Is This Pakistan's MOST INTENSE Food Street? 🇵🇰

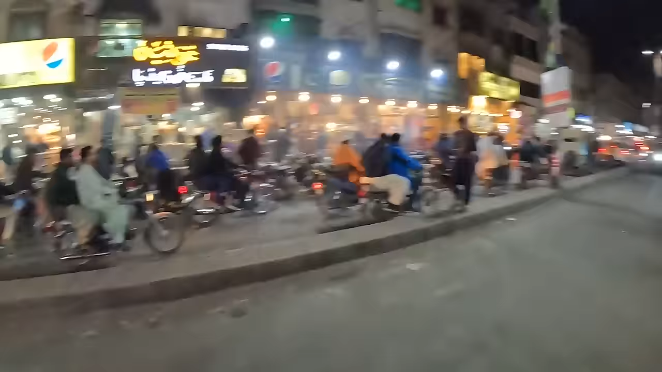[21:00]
Look at the smoke just rising over the fire-lit barbecues. People coming out wearing their woolly hats because they're cold.